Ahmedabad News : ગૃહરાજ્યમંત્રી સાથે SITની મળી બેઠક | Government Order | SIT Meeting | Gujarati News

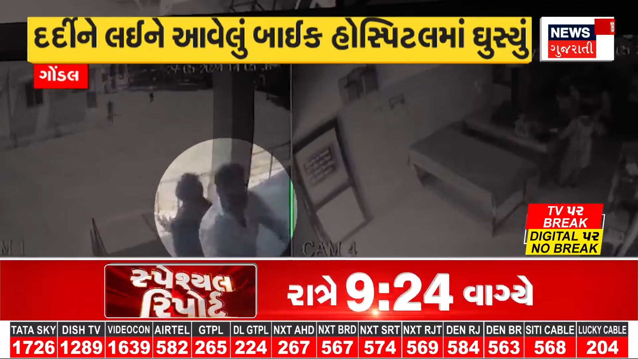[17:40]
દર્દીને સ્ટ્રેચરમાં લઈ જવાના બદલે બાઇક જ ઇમરજન્સી વિભાગમાં ચડાવી દેવાયું હતું તો બાઇક ચાલક દર્દી સાથે ઇમરજન્સી વિભાગમાં પહોંચતા હોસ્પિટલ સ્ટાફ અને અન્ય દર્દીઓના પણ આશ્ચર્યમાં મુકાતા જોવા મળ્યા.